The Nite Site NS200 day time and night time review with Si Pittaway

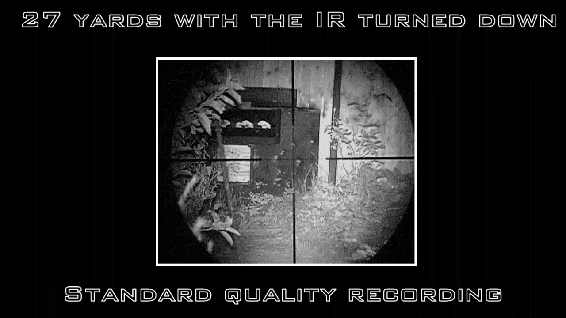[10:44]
See if we can manage a few of these targets.
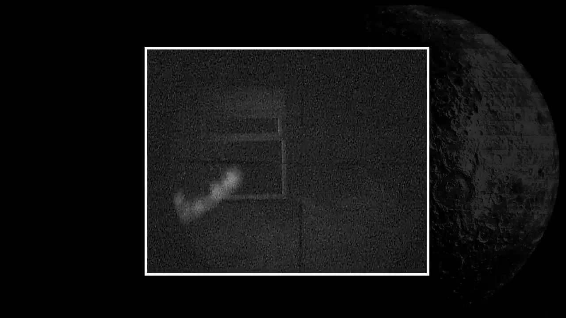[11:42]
and for anyone who's seen any of my other clips will know it's a laid 57 metres. Now this rifle's not loaded and it's completely safe. The IR on the NS200, it's on its first setting, so its lowest setting, and you can see the church quite clearly at 57 metres. What I'm going to do now is turn it up one click,